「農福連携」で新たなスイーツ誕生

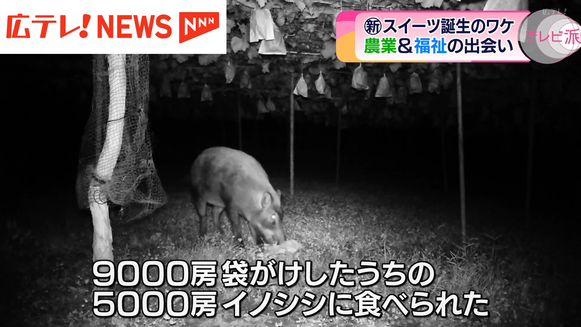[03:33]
9千草袋掛けをしたうちの、5千草イノシシに食べられると。辛い1年目だったんですけど。